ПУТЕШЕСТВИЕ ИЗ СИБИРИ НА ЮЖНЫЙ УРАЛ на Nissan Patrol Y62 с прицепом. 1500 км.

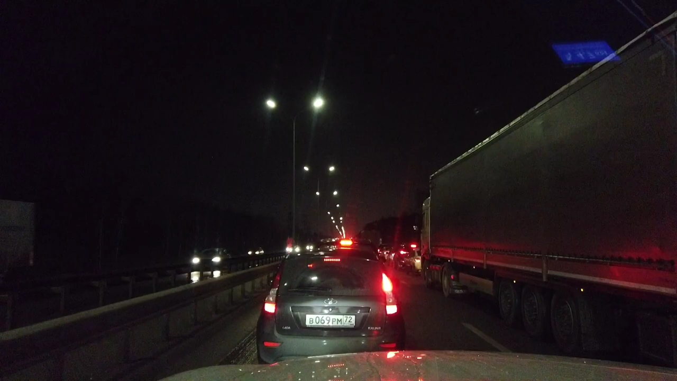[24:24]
я по крайней левой еду, с правой стороны фуры, ну и плюс машины идут, а по обочине, с правой стороны на обочине, самые умные едут, потом они встревают в ряд в крайне правый, ну чуть дальше, из-за этого крайне правый ряд стоит. Как называть этих людей, которые ездят по обочинам? Ну, у меня представление одно.
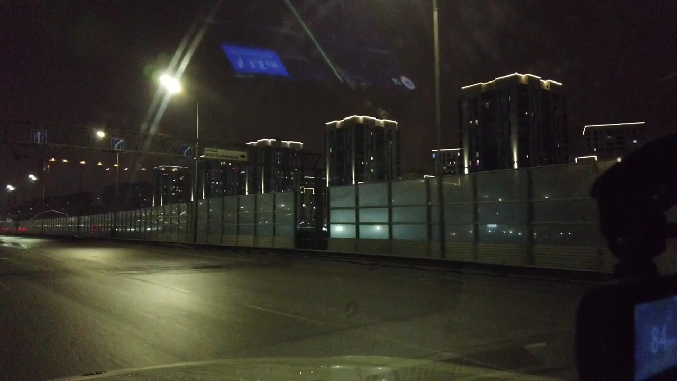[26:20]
Здесь очень красиво, мне нравится ночью. Дома подсвечиваются.
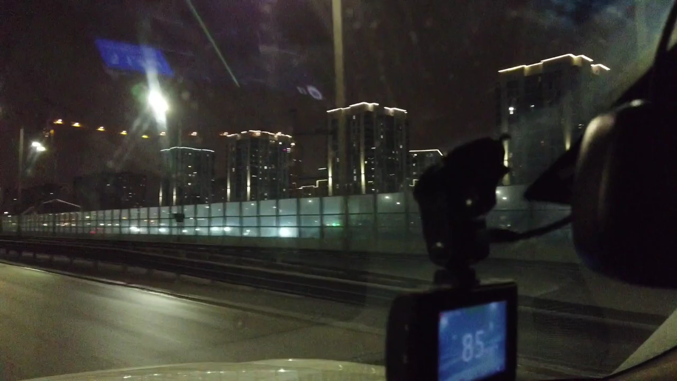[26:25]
Новостройки, что с правой стороны, с левой стороны, вот там в квартал целых новостроек.
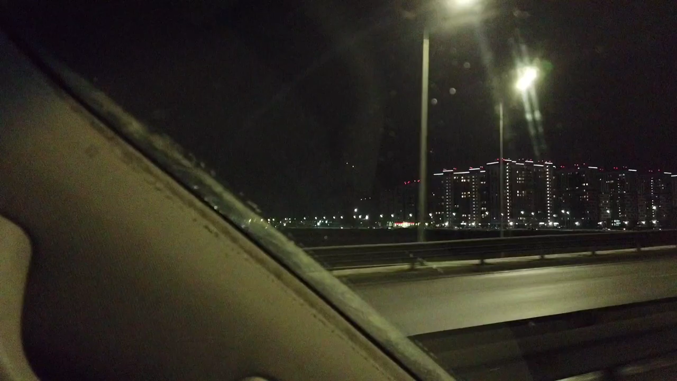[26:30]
Очень красиво. Днем, конечно же, этой красоты не видно. А вот именно, когда ты едешь ночью, когда это все подсвечивается, когда включается подсветочка красивая, прям вообще шикарно. Именно ночной город Тюмень, вот в этом месте он очень красив. Но я думаю, что в принципе и в центре.